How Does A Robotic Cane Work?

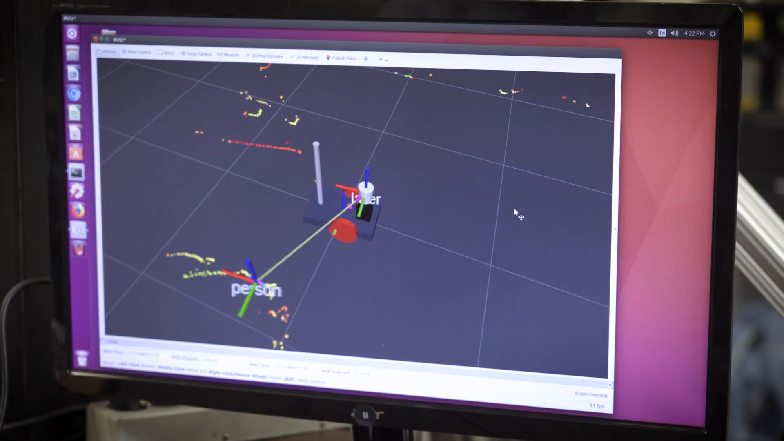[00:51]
And using this information, we can calculate the position of the person within their environment.